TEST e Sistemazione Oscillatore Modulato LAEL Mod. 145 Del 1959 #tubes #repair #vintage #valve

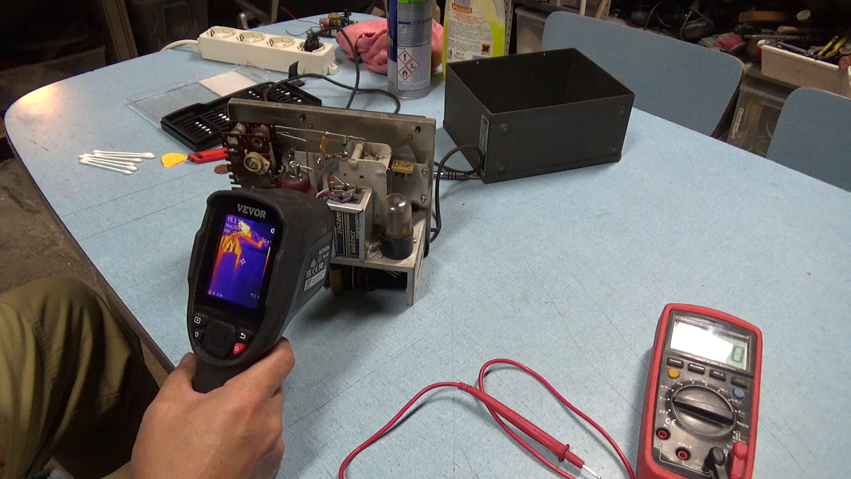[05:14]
vedo questi condensatori quadrati freddi la valvola calda l'altra valvola calda e qui e qui niente qui è tutto freddo questa resistenza è calda è a 65 gradi 70 adesso potrebbe essere normale chi lo sa rosso rosso rosso 2200 ohm
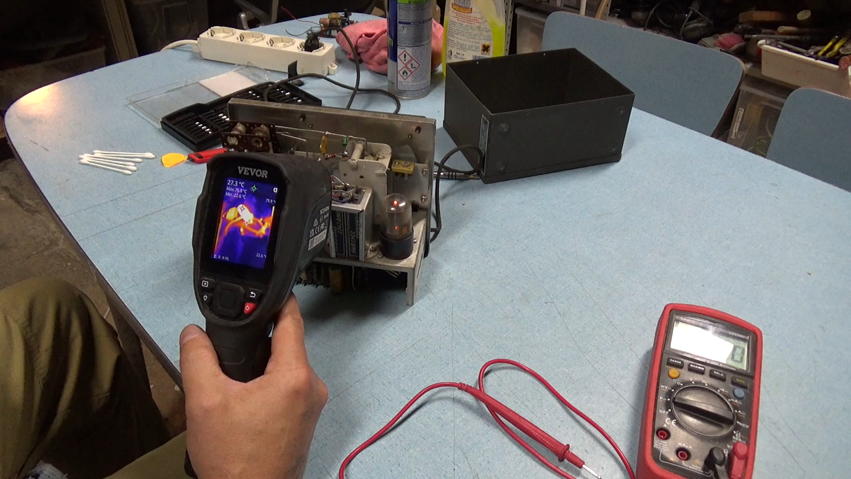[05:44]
perché scalda così tanto siamo a 74 77 io sto lasciando acceso qui
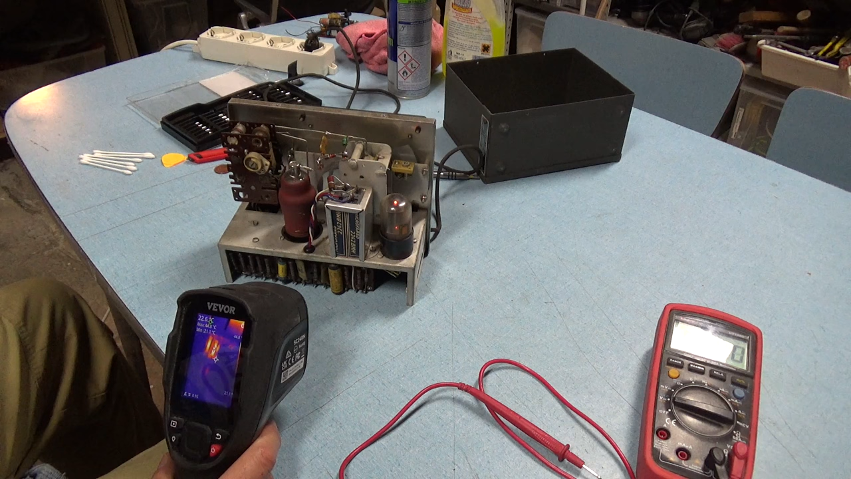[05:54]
ci sono delle resistenze calde ma il resto è normale andiamo sotto se abbiamo delle cose emananti calore ma pare proprio di no il trasformatore è